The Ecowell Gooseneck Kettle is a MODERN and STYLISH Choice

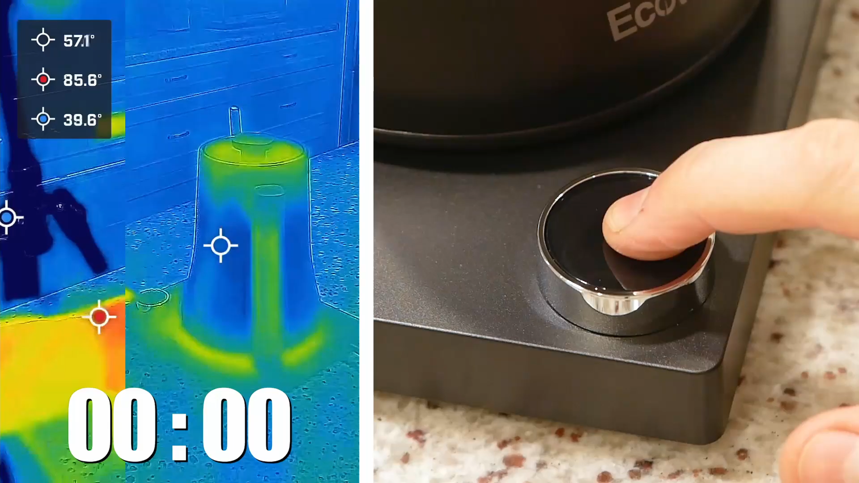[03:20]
Next up, I want to give you guys a little visual demonstration of how this unit heats up. To do so, I've got my thermal camera synced with my regular camera so we can see how hot this product gets to the touch. Simultaneously, we'll also be able to tell how quickly the eco-well is able to heat its full capacity of 0.8 liters from 61 degrees to boiling.
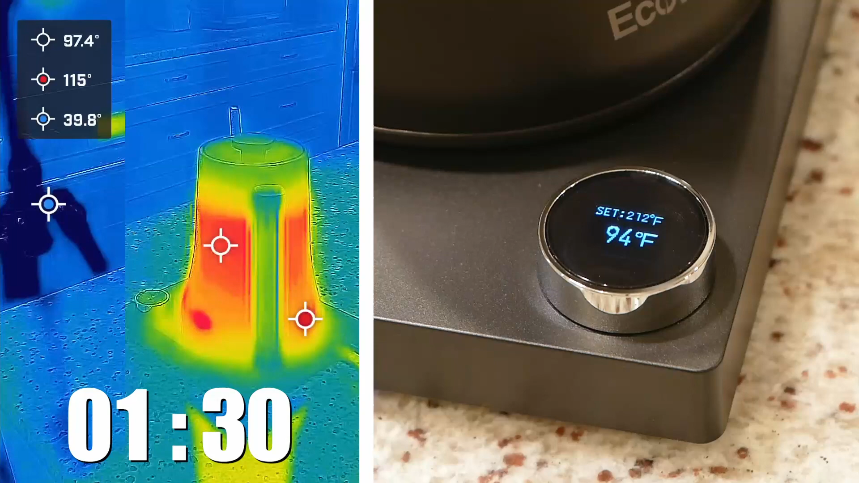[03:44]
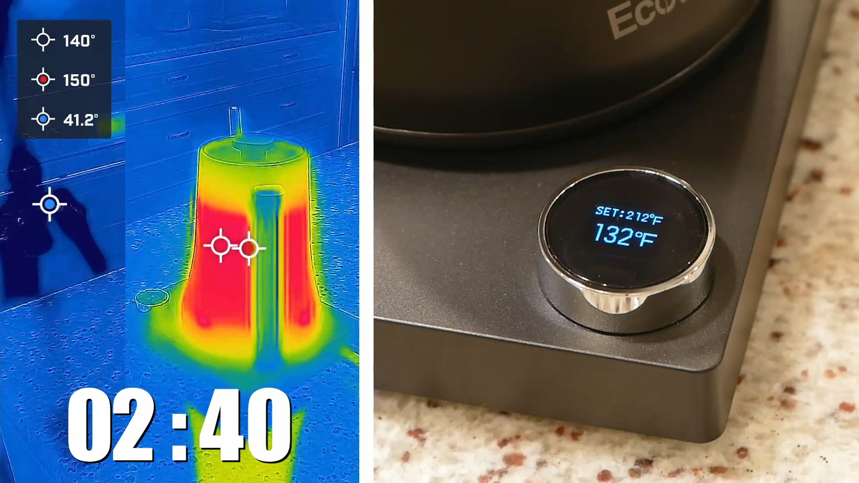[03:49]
So I obviously sped that up a bit as I doubted anyone wanted to literally watch water boil,
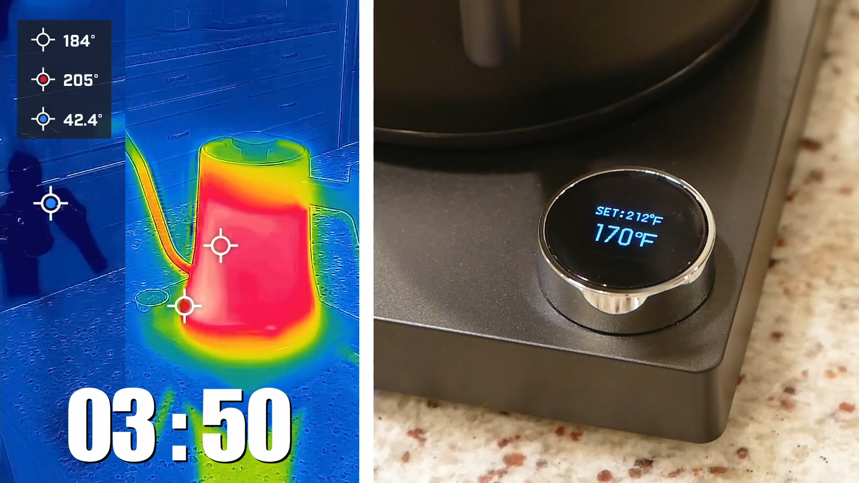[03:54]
but here are the results. First, it took exactly five minutes to go from tap water temps to 212 degrees Fahrenheit. Second, the exterior of the product, except for the handle, gets very hot, upwards of 220 degrees.
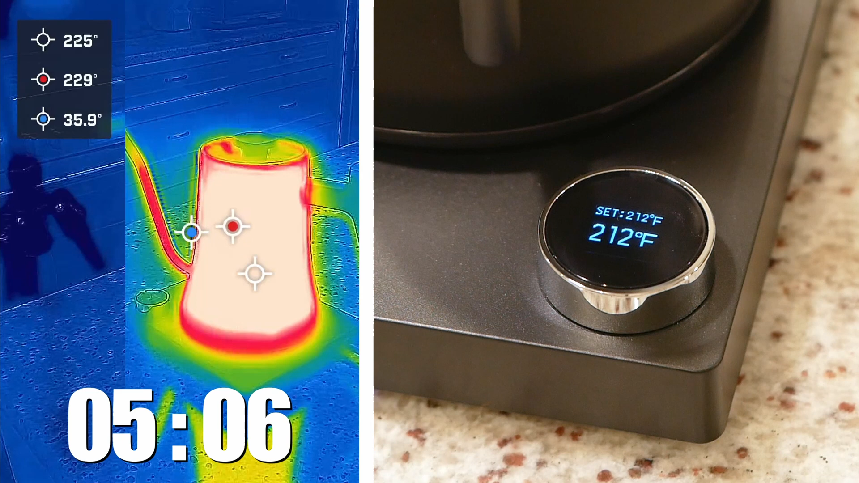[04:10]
So do yourself a favor and don't touch it while it's on.